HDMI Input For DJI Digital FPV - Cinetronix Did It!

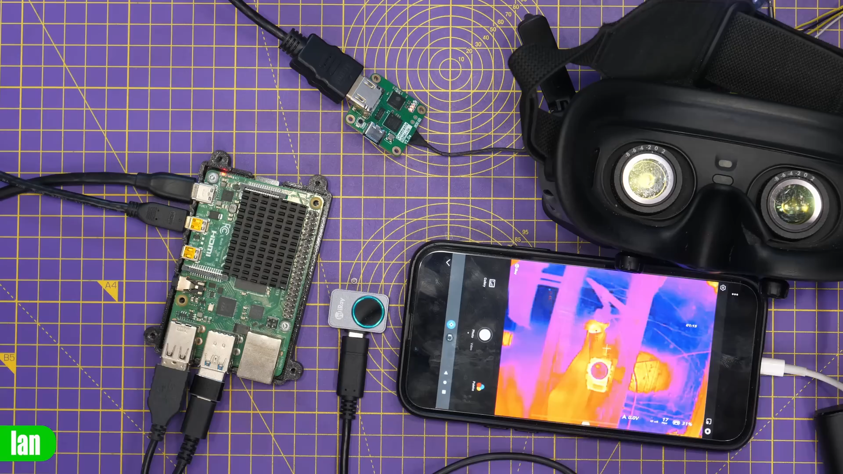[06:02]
Now for this demonstration we have something a little bit interesting. We have our HDMI input again still connected to our Vista just down there. That though this time is connected to this PI and also connected to this PI via an OTG cable which is this one here is one of the infrared thermal cameras.
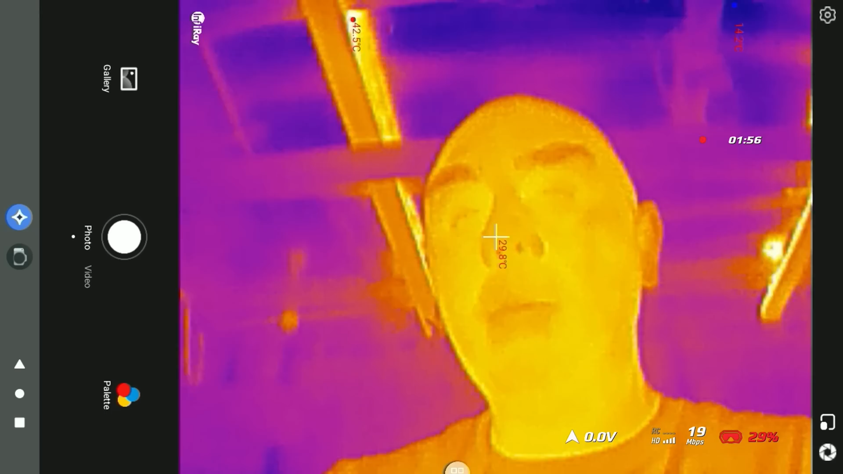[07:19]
On screen: spot 29.8°C, max 42.5°C
things with the DJI digital FPV system with this HDMI input board like we have never been able to do before. What is also super cool is that you can even record this on the goggle side DVR.
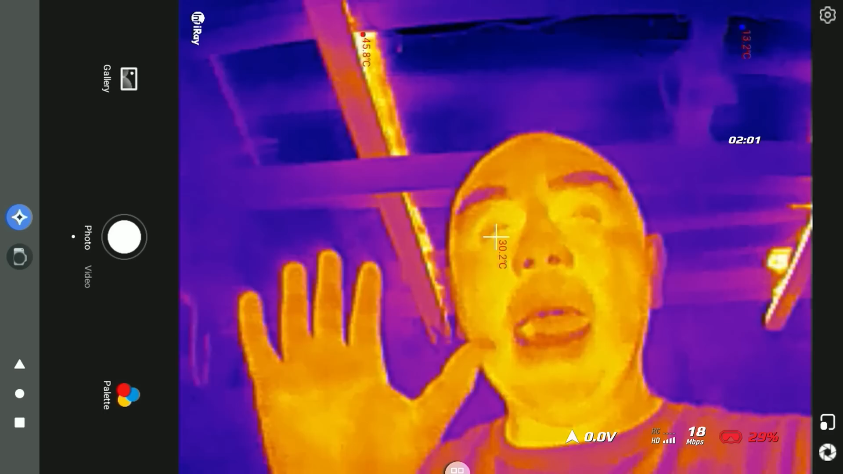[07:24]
On screen: spot 30.2°C, max 45.8°C
This works on both the V2 goggles as well as the goggles too.
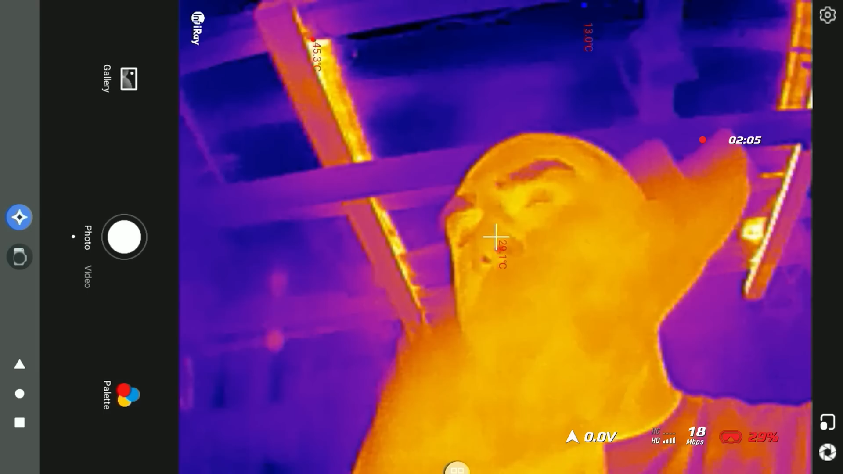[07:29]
You can record the image just like you would with any normal DJI camera input via the digital FPV system.